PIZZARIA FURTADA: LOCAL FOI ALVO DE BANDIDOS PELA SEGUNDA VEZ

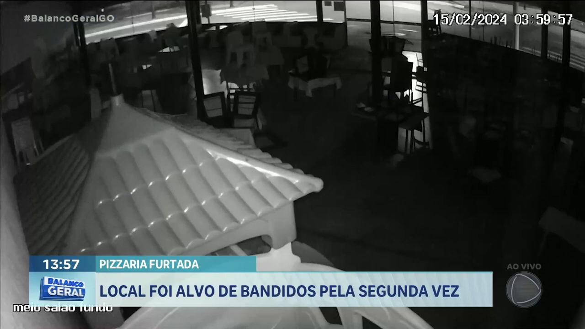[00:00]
Eram 13h59 da manhã quando o criminoso conseguiu entrar na pizzaria que fica no Jardim Europa. Um carro passa e ele se esconde. Em seguida, sorrateiramente se arrasta pelo chão da pizzaria. Ele sabia o que queria. Foi direto para o caixa, do mesmo jeito, se arrastando.
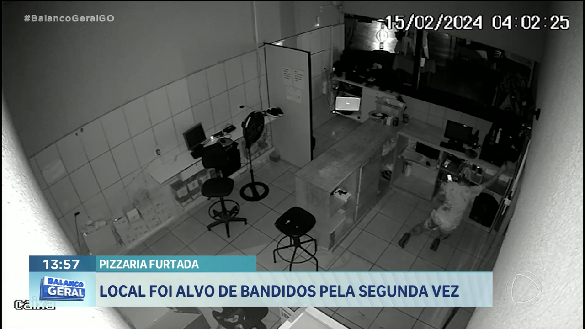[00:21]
Lá, ele consegue pegar um celular e também 500 reais. Depois, volta da mesma forma. E às 4 horas e 4 minutos, sai do mesmo jeito que entrou.